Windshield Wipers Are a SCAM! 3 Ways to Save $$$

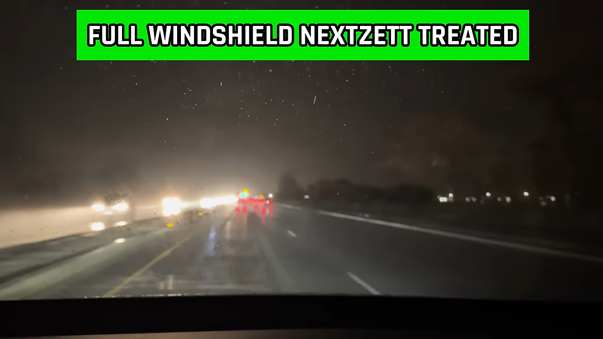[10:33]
Not sure how well this will come out, but we've got the NexZet on the windscreen here on the windshield, and it's awesome. I don't have the wipers on. The rain is coming down pretty good, and I can see everything crystal clear because everything's just beating right off, especially when you're going over about 30 miles an hour, and so that's pretty awesome.
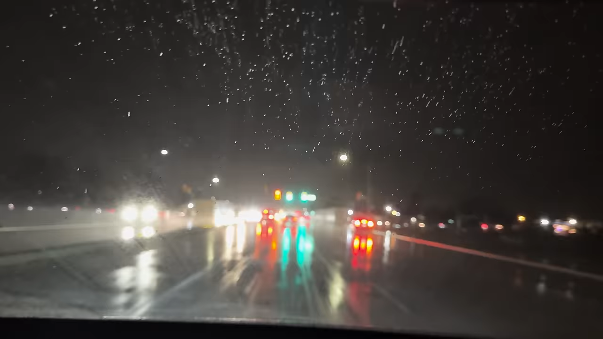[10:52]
Not using the wipers, and it's working just as you would hope it would, and there's a little clearer shot of what I'm seeing.